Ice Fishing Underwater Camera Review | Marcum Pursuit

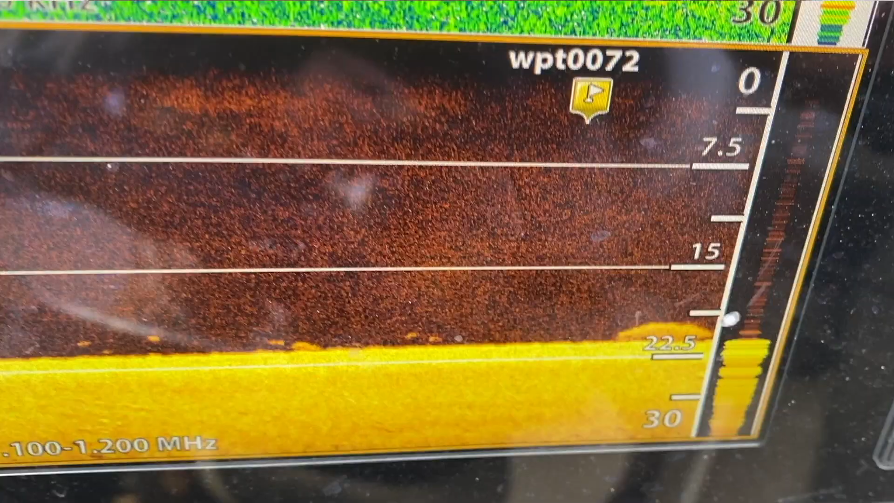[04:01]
Like, is this a, is this a, is this a crappie?
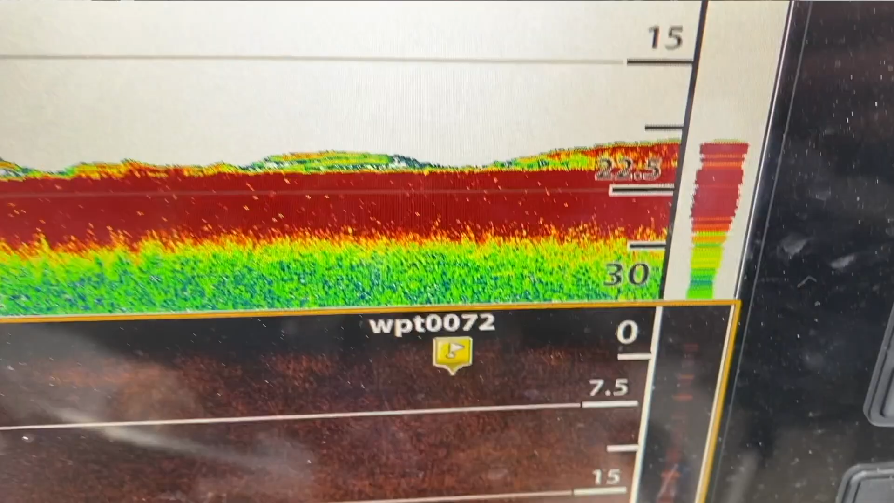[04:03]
Is this a bluegill? Is this a bass?